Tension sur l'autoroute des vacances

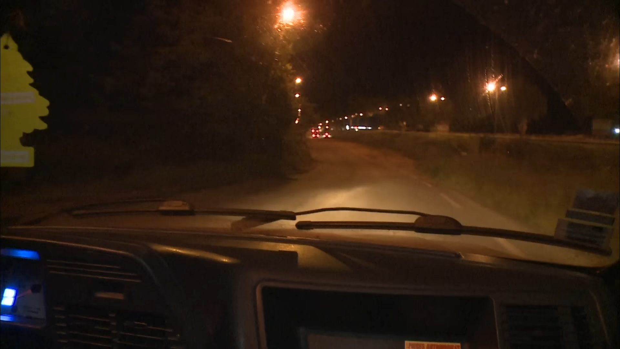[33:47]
Avant de commencer la course, Mathieu fait un repérage pour vérifier si les gendarmes surveillent les alentours.
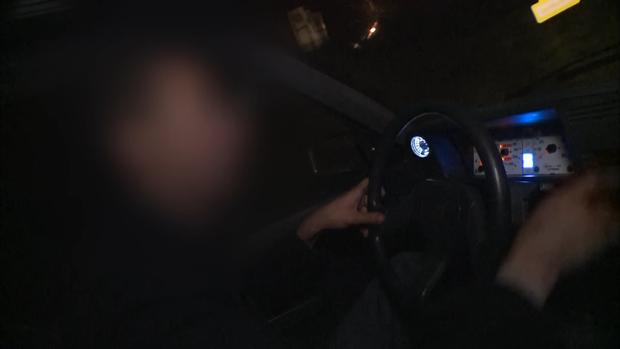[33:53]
Ils se mettent ici avec les jumelles. Ils se mettent un peu plus haut. Moi, j'ai déboîté. Et puis, bon, il doit y avoir quelques coins parce que, bon, ils viennent pratiquement tous les week-ends maintenant.
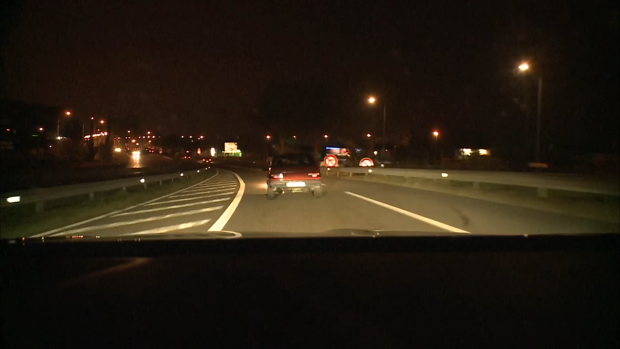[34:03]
Pour l'instant, il n'y a pas de gendarmes.
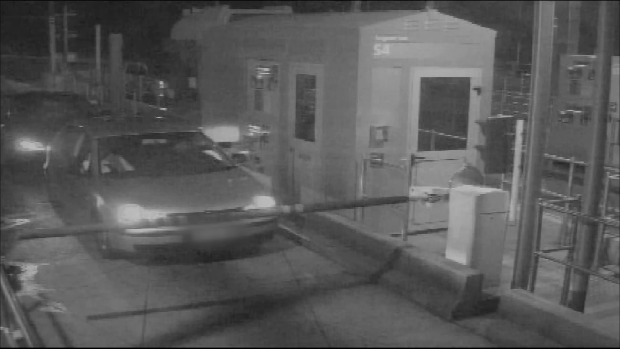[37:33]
Sur ces images de vidéosurveillance, observez la voiture noire à l'arrière. Elle colle au plus près la voiture grise en train de payer.
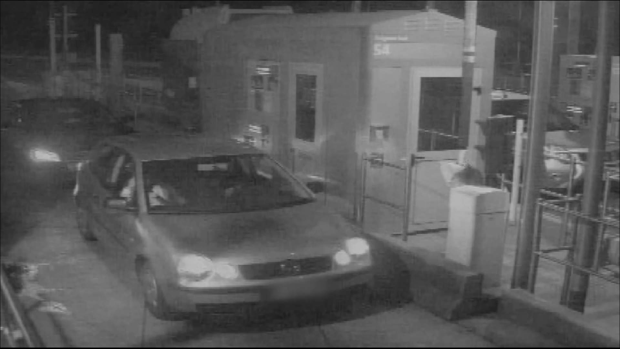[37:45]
Lorsque la barrière se lève, elle en profite pour s'engouffrer sans s'acquitter du montant du péage.
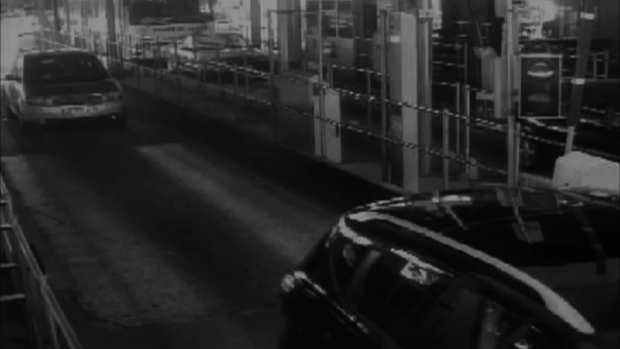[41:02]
Et cette fois, le conducteur file sous le nez des gendarmes. au volant de sa voiture rapide, Frédéric ne tarde pas à le rattraper.
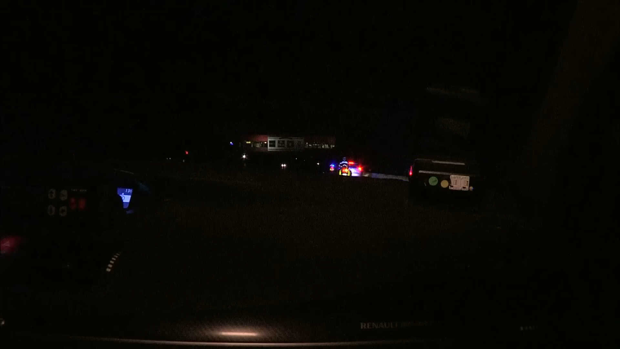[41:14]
Pour être sûr de ne pas le manquer, deux motards l'ont accompagné.